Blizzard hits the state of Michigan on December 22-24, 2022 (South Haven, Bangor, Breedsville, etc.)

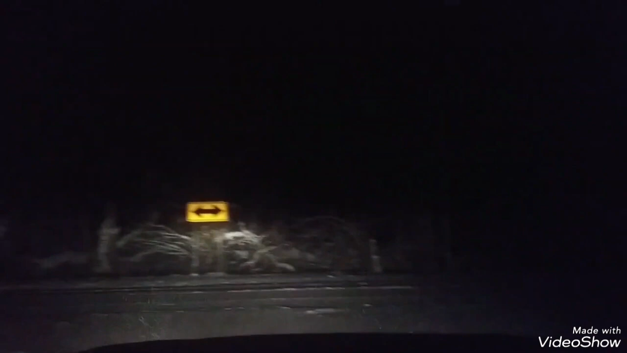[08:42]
There you go. If you guys could see that on my headlights.